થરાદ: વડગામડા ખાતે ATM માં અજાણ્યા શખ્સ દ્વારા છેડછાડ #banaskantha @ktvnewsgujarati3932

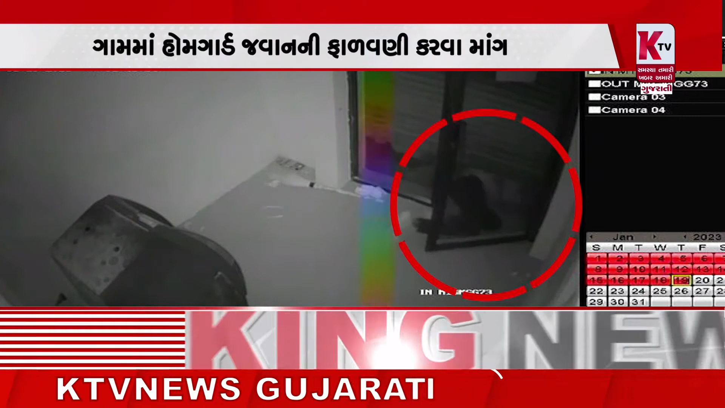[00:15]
તો વિગતે વાત કરવામાં આવે કે એટીએમની છેડખાણી કરવામાં આવી છે, તો આ સાથે જ આ શખ્સ સીસીટીવી કેમેરામાં કેદ થયો હતો।